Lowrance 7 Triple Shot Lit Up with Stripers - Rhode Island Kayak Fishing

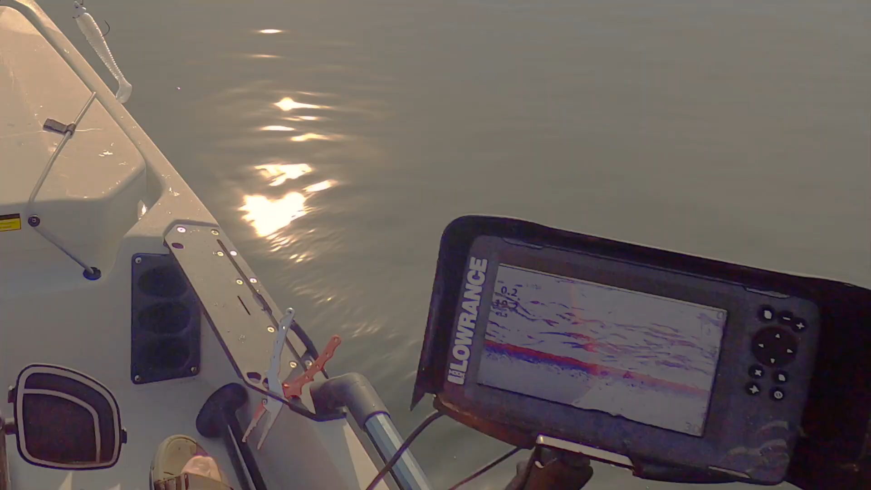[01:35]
going right back at it holy cow
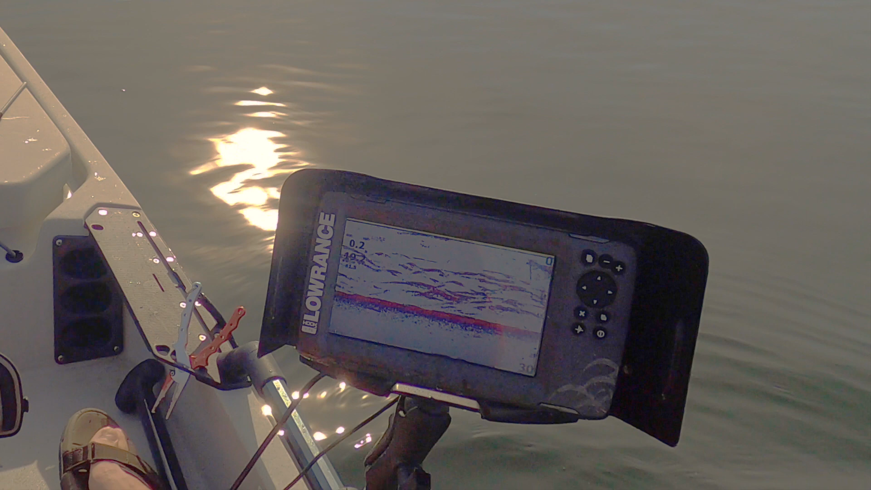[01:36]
nothing on the surface so it's all mid-water columns type stuff look at them